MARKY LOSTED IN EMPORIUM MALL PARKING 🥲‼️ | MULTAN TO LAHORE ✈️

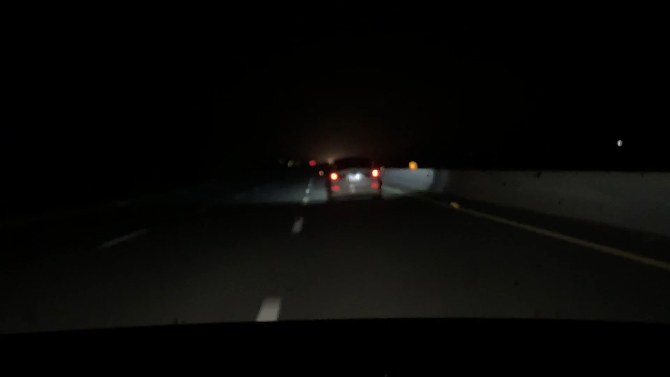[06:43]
باقی وہ آگے جو وائٹ ریڈ لائٹ گوزر گئی ہے وہ آدل بھائی جا رہا ہے سلوک پہ باقی اب سفر ٹاگ آز ہو چکا ہے اور
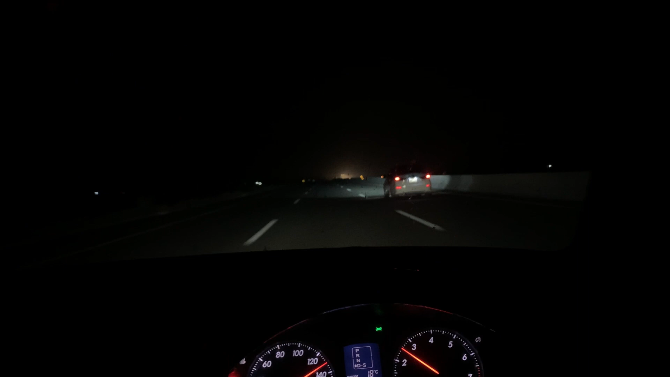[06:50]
چلتے ہیں سیدھا گھر بریک مارے بغیر کیونکہ ٹائم شورٹ اب آدی وہ جا رہی ریڈ لائٹ وہ آدل بھائی جا رہا ہے اور یہ آسانڈ ڈان جا رہا پکڑے گا کون ہم تو پکڑ سکتے ہیں اور کوئی نہیں پکڑ سکتا اس کو باقی چلتے ہیں ہوتی آپ سے مناکات تو بریک لگائی ہے یہ موٹر وے پہ وہ آدل بھائی کھڑا سام میں